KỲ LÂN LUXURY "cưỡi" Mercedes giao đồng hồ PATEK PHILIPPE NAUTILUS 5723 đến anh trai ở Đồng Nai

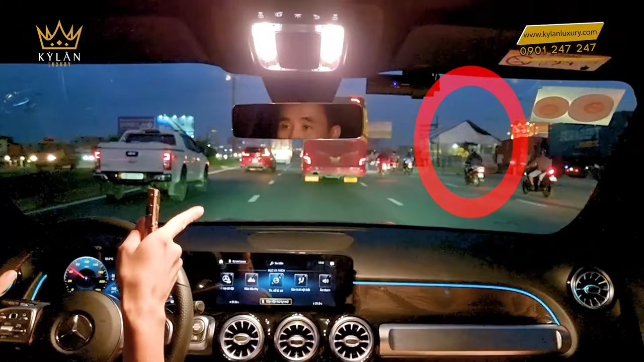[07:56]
Cái này cái trạm này Người ta dựng lên để mà kiểm soát dịch Và qua địa phận đây là của thành phố Hồ Chí Minh muốn qua Đồng Nai phải qua trạm này